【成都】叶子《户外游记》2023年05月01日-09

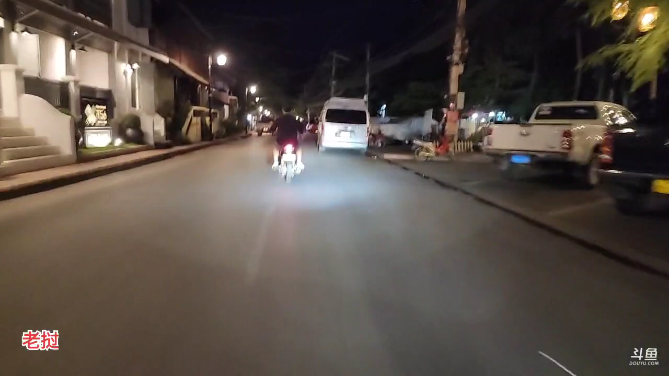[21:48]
花了一百多万啊。都没人还焦急啊。他们这里都没有红绿灯的啊，他们这里十字路口都没有红绿灯啊。